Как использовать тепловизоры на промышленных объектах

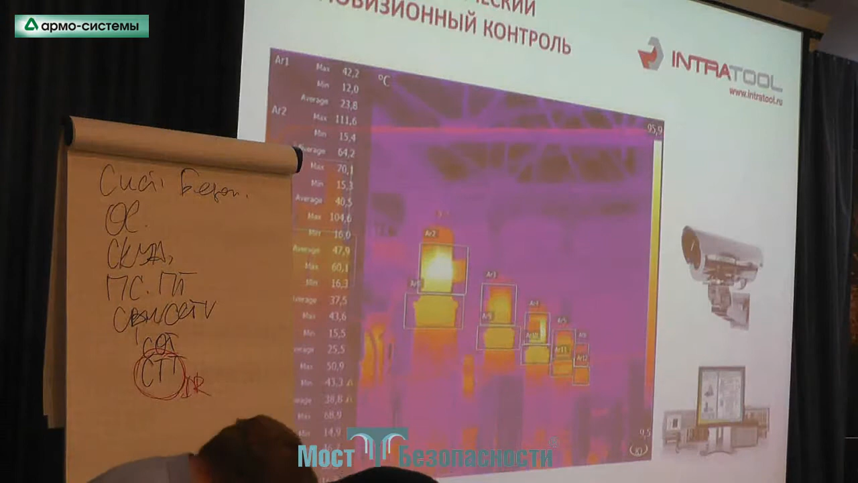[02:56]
он, в первую очередь, связан с использованием теплонизоров. Но теплонизоров не те, которые привычны.
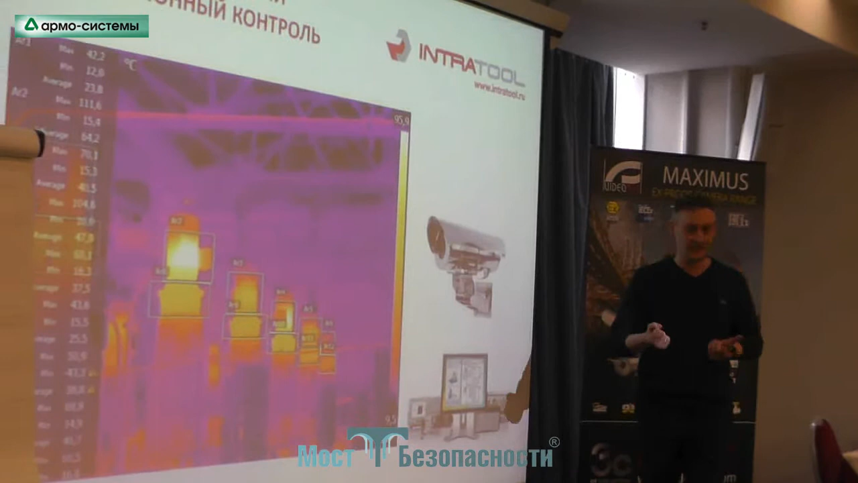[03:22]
Потому что с этим тепловизором ходит человек, ходит оператор, он может просто не дойти до точки контроля, он может просто не выполнить какой-то алгоритм,
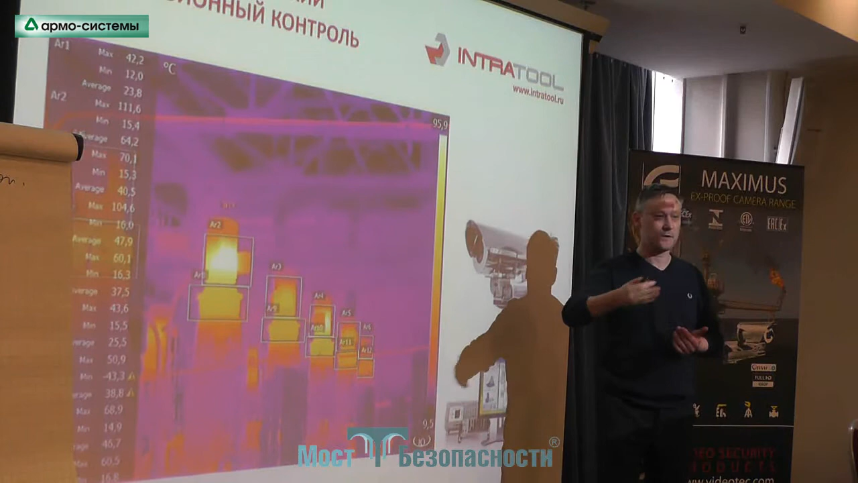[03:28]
какой-то маршрут, он может просто элементарно неправильно снять данные тепловизионные. Вроде картинка тепловизионная, ну, вроде там, горячо, вроде холодно. На самом деле, от оператора персоналу требуется очень много знаний, очень много получения большого количества нюансов. Потому что нужно учитывать и температуру окружающей среды, и коэффициент излучения поверхностей, потому что расхождение температуры,
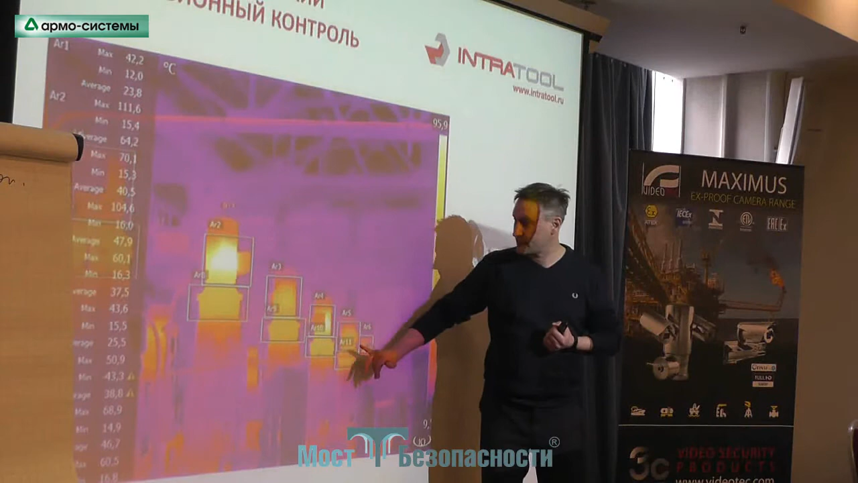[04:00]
если неверно выставлены какие-то коэффициенты излучения поверхностей, могут отличаться просто в разы. Представим, что если есть какой-то сосуд,
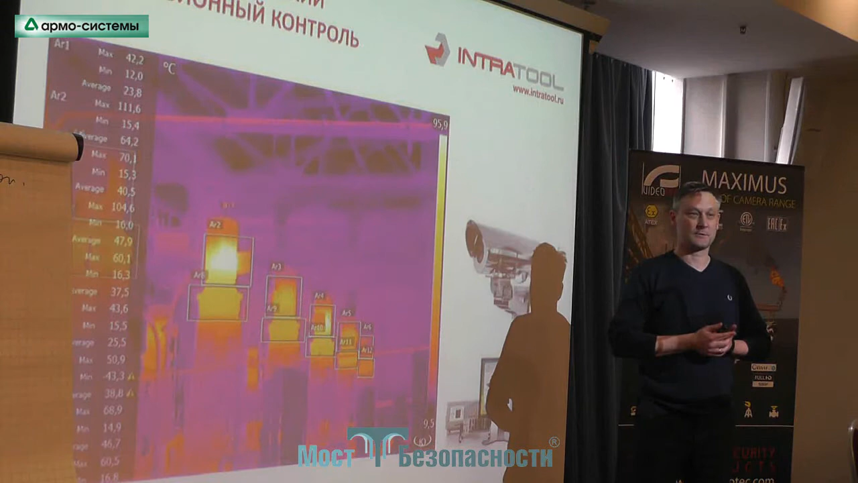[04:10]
который изготовлен из полированной какой-то стали или из нержавейки, то измерить температуру сосуда с помощью тепловизора практически невозможно. Термопар – может, тепловизор – невозможно. Почему?
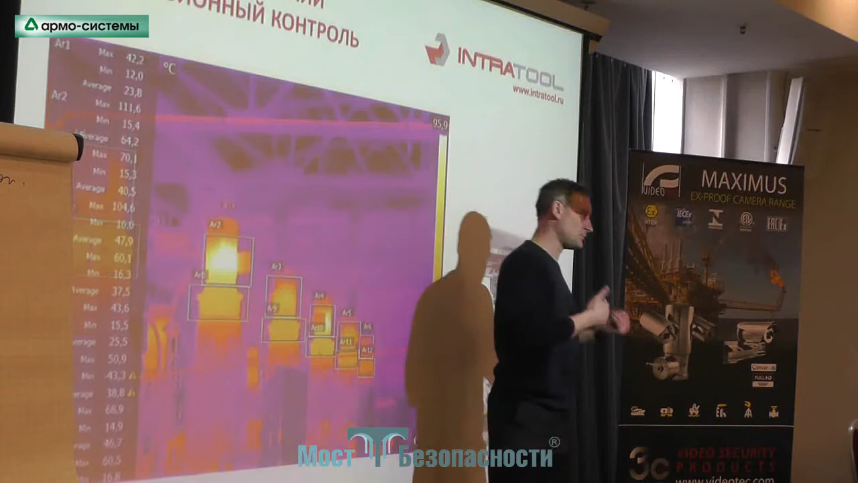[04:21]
Потому что он блестящий и отражает все, что можно. А как мы знаем с вами, в отличие от камер видимого диапазона, которые воспринимают отраженный свет от источников освещения искусственных,
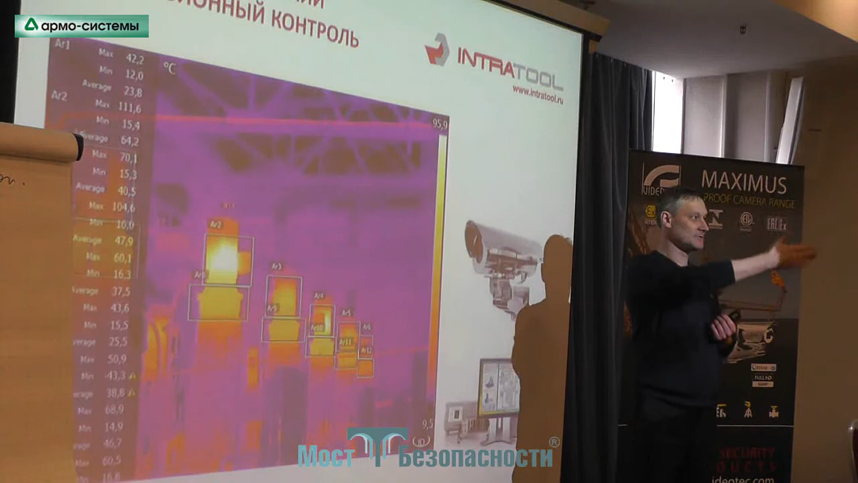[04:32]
от солнца, от всего, что угодно, от тепловизора он воспринимает излучаемое тепло в инфракрасном диапазоне.
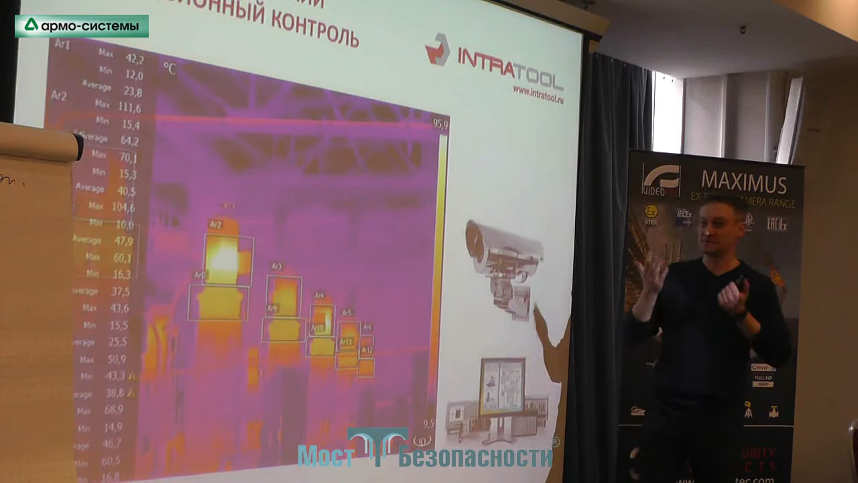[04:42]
То есть любое тело, мы физику все учили, любое тело, чья температура выше абсолютно нуля, излучает тепло.
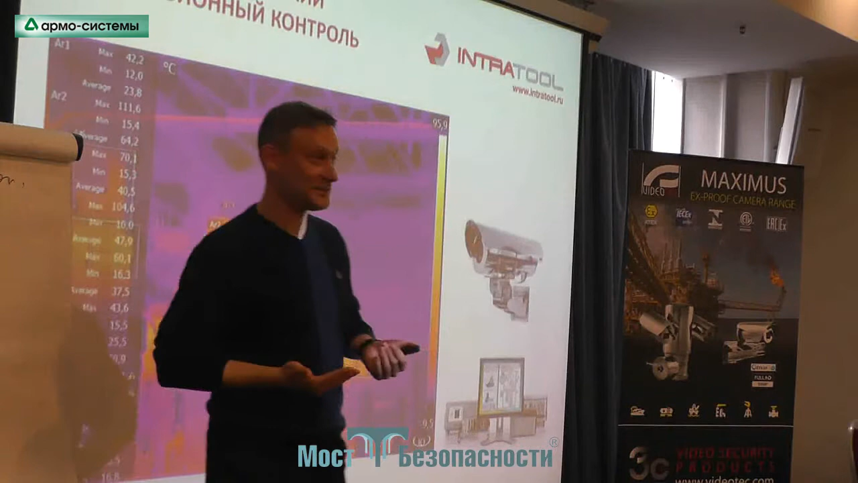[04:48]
Этот инфракрасный спектр мы с помощью тепловизора визуализируем в такую термограмму. Тепло в полу.
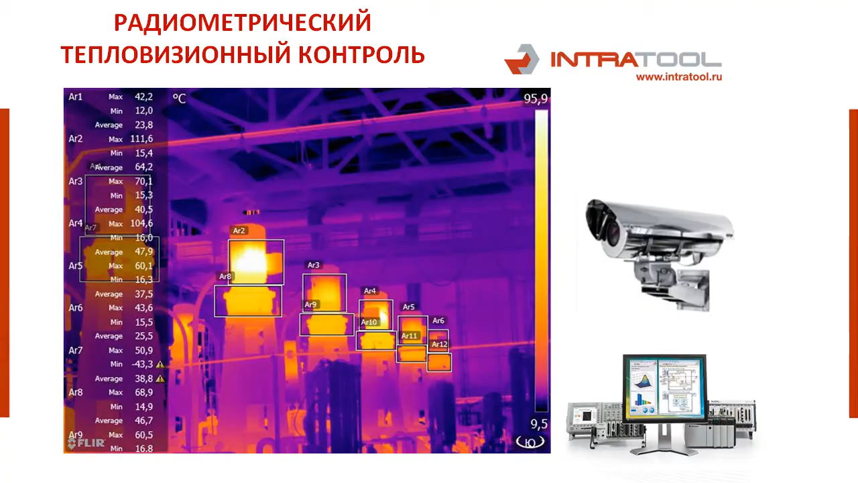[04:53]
Так вот, применительно технологическому телевидению,
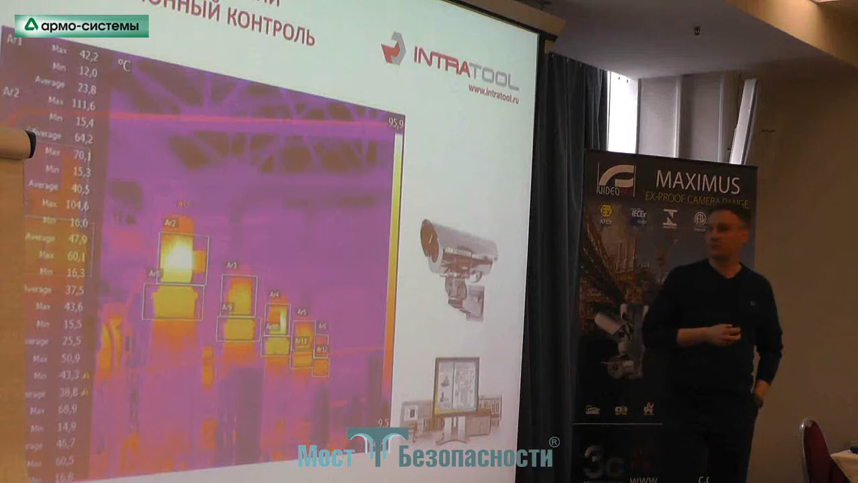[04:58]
мы говорим об использовании стационарных тепловизоров, в которых мы заранее сможем выставить настройки,
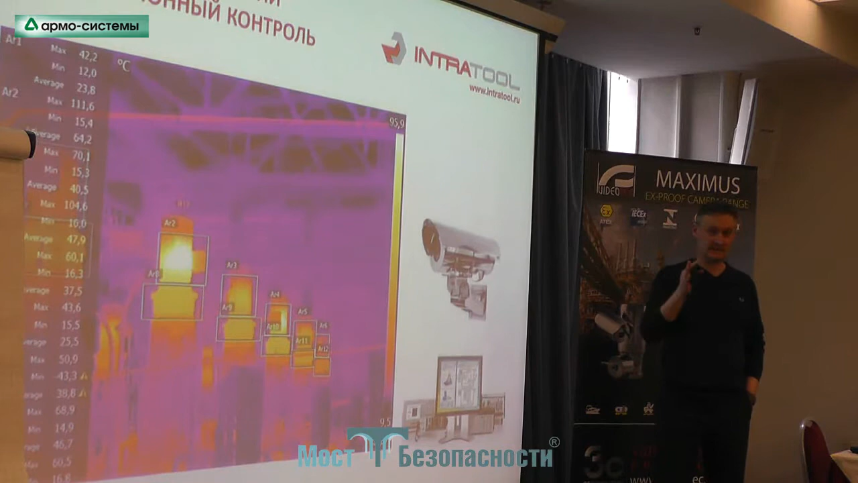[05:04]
в зависимости от объекта, за которым мы наблюдаем, по коэффициенту излучения и так далее, выделив какие-то определенные зоны. И если мы хотим контролировать тот самый сосуд из полированной стали, значит, у нас обязательно на этом сосуде будут матовые неотражающие поверхности,